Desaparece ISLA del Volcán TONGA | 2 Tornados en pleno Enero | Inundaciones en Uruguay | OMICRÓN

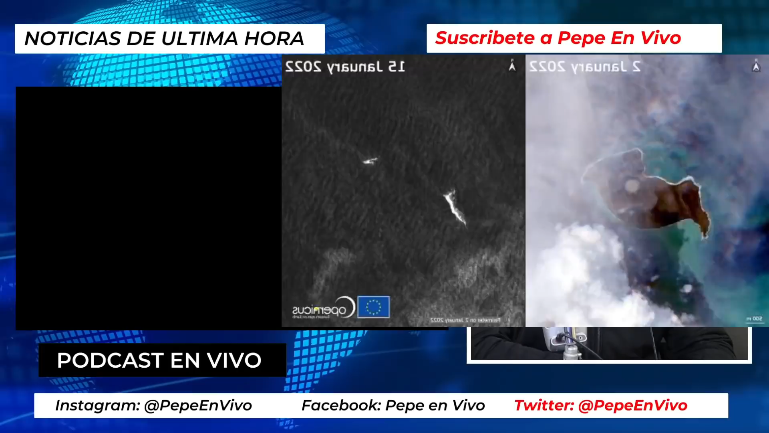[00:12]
Una imagen del satélite Copérnico de básicamente un día para otro desaparece.
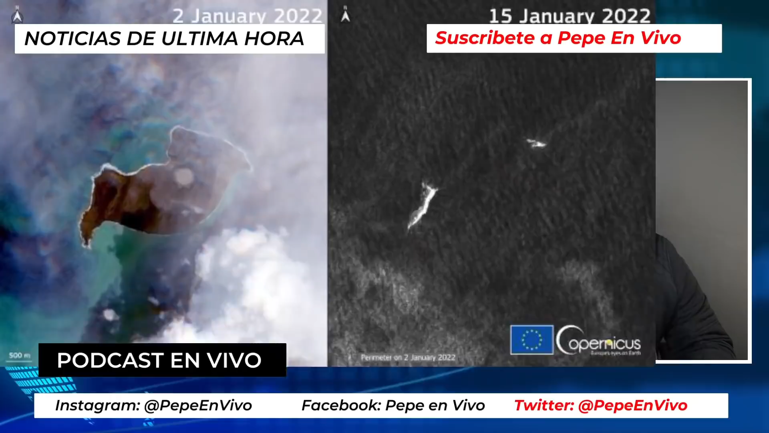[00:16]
Una es tomada el 2 de enero y la otra es el 15 de enero. Claro, no las toman diariamente los del satélite, pero sí que muestra que después de la erupción desaparece la isla. La isla del volcán Hunga Tonga Hunga Japay, el nombre completo de este volcán, se registró una erupción muy potente el 15 de enero. Este gigantesco erupción generó vapor, gas, ceniza y la desaparición de esa isla.